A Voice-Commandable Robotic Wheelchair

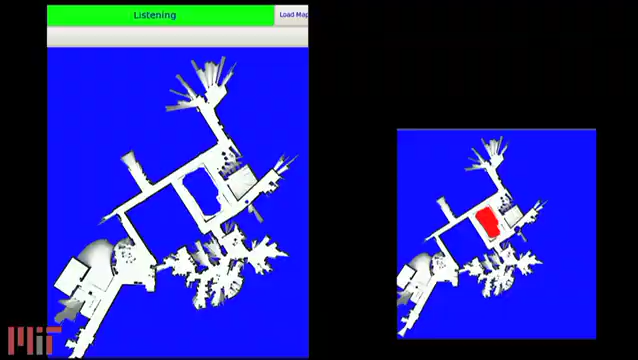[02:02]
The on-board computer, or tablet, can process speech and respond via speech to user queries.
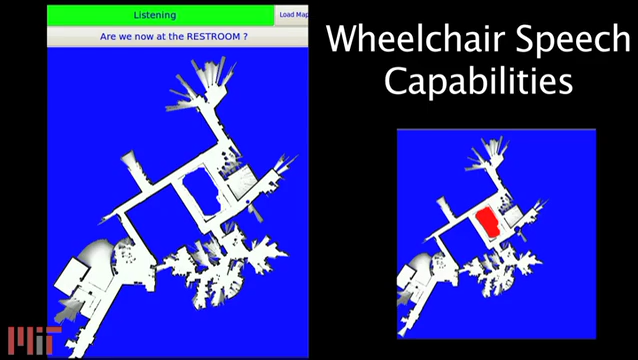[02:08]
In the future, we plan to use the tablet as an alternate way to interact with wheelchair users for populations who have difficulty with speech.
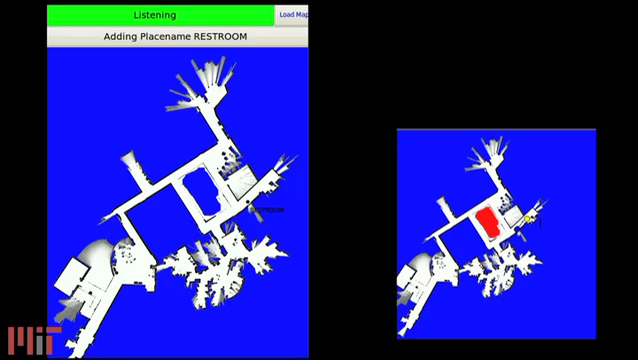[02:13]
For full autonomous navigation and control, the wheelchair can use a laser range scanner to detect obstacles and estimate its position in the map.